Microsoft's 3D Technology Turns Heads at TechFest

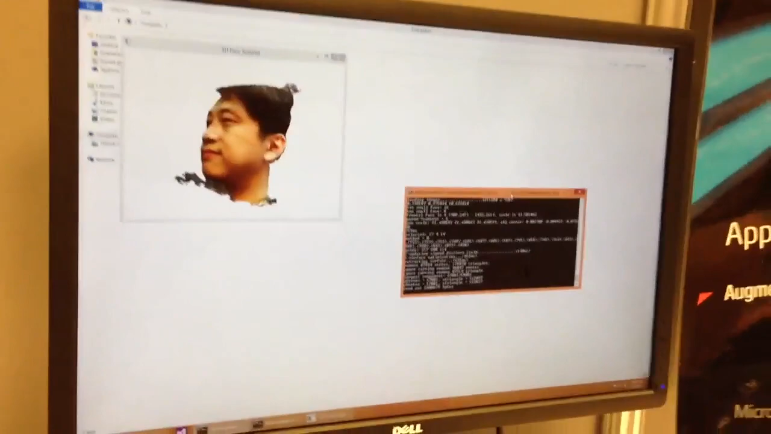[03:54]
Again, this is pretty complex stuff, so it's not doing it on the phone, but it's actually sending it up to the cloud. This is the model? This is the 3D face of you.